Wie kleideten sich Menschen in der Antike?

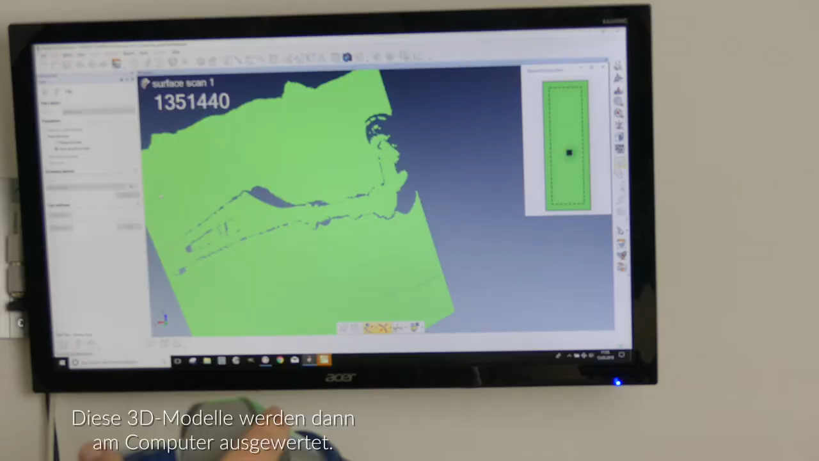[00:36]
Man kann sie virtuell vermessen oder man kann auch sie aus unterschiedlichen Blickwinkeln beleuchten.